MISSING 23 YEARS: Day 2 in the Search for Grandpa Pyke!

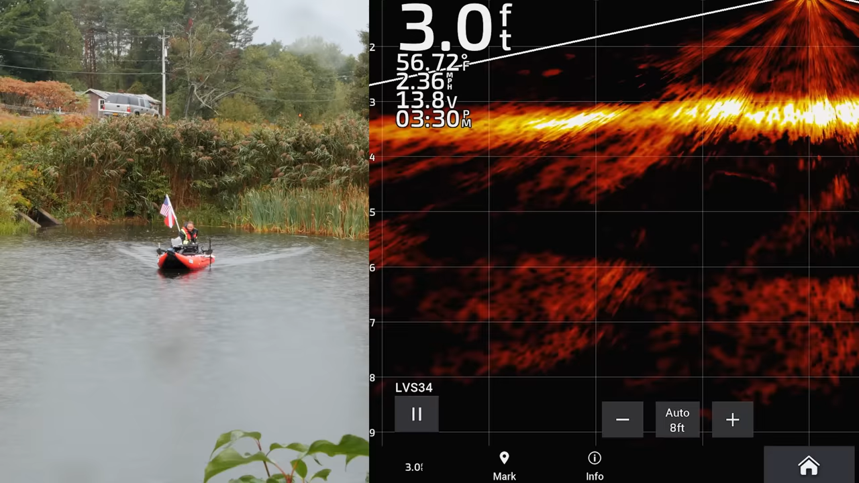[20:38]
On screen: depth 3.0 ft, water 56.72°F, speed 2.36 mph
nothing hiding out in here even after 23 years it's not going to uh
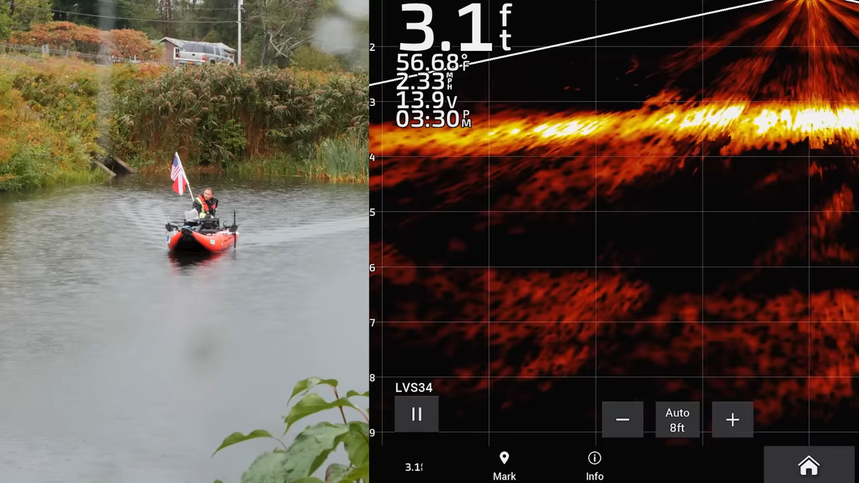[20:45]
On screen: depth 3.1 ft, water 56.68°F, speed 2.33 mph
silt in that much for a pond like this
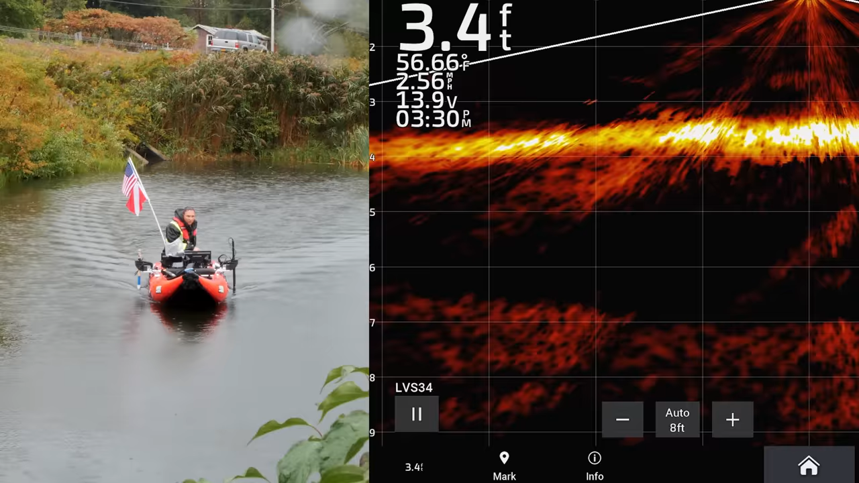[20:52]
On screen: depth 3.4 ft, water 56.66°F, speed 2.56 mph
but let's uh jump over the other side while we're here
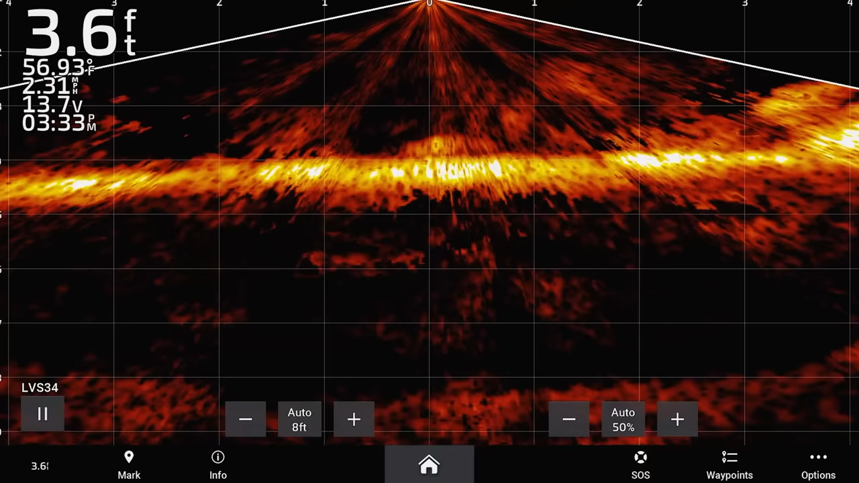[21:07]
On screen: depth 3.6 ft, water 56.93°F, speed 2.31 mph
yeah max is only four out here
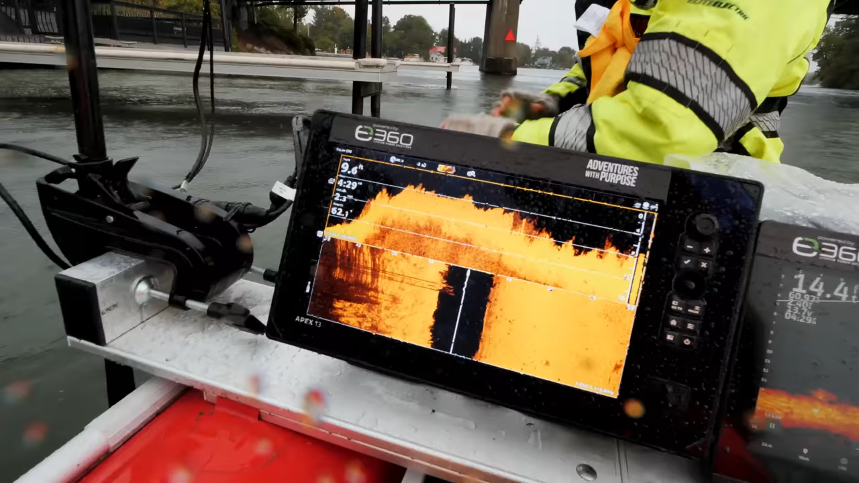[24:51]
you don't have a vehicle there on the first one here at uh 10 feet deep right here
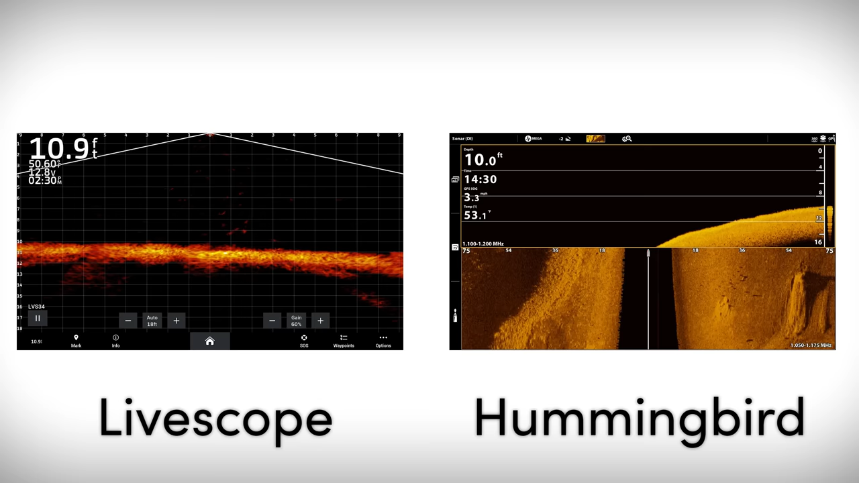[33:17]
oh look what you got over here all right guys we'll come back around over it what is it i don't know